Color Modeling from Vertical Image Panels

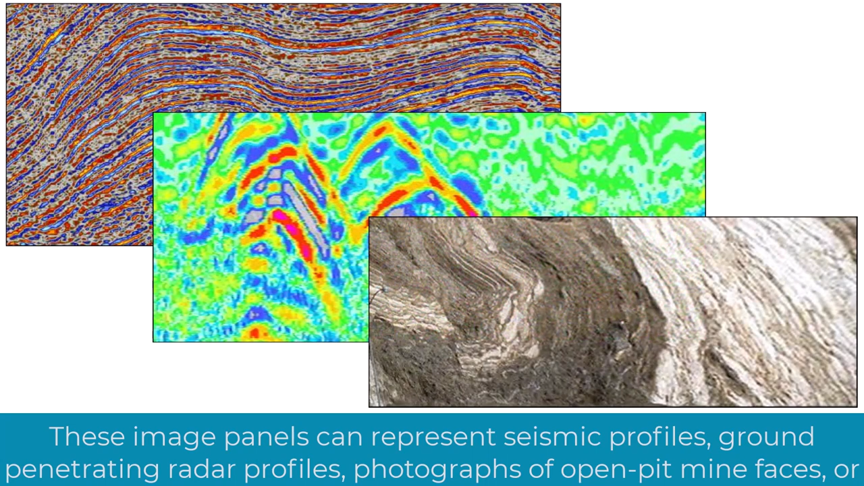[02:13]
ground penetrating radar profiles, photographs of open pit mine faces, or...